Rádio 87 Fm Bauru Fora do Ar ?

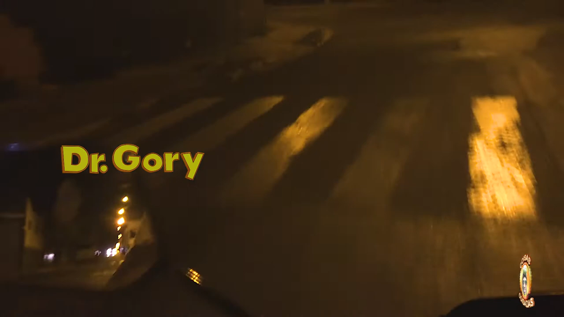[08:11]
Ainda bem que quando eu viro aqui que o sinal tá vermelho, eu fico feliz, porque a hora que eu chego lá ele fica verde. Dura quando eu chego aqui ele tá verde, e é certeza que sempre ele fica vermelho. Não demora muito não, mas é meio complicado, é meio complicado.
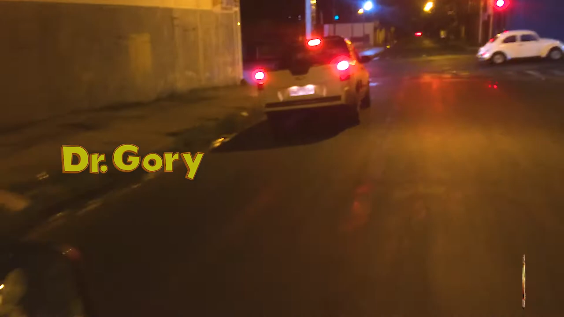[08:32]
Eu vou dar seta, não tem que ficar atrás desse carro aqui, ó. O cara passou no vermelho. Mas aí é complicado, pra mim não dá certo aí. A moto morreu, a moto morreu. Onde vai ser o velório? Como eu falei pra vocês, na minha moto tive que pôr um pouco de querosene. Porque tem muita sujeira no tanque, a querosene, o mecânico falou que ela vai derretendo aos poucos a querosene.
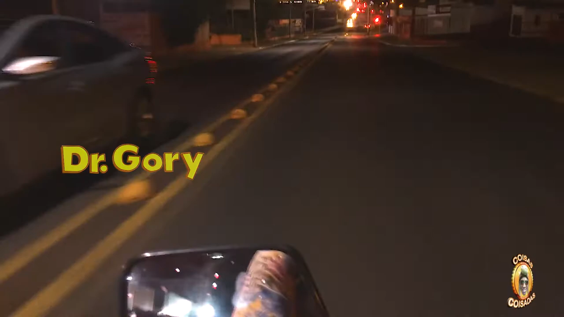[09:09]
Precisa isso? Vamos embora, galera! Olha o pessoal jogando bola. Aí sim, hein? Joguei muita bola nesse bate-bola aí desde quando era novo.
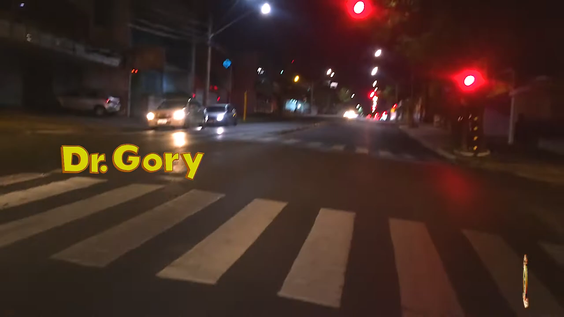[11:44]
A minha também já esteve assim, filho. Tem cura. Ai, que frio do caramba. Shopping do celular. Nossa, só porque eu tô com frio, o sinal tá demorando. Aí eu acho que eu vou molhar, hein. Não ficou verde ainda, agora ficou. Vamos, vamos.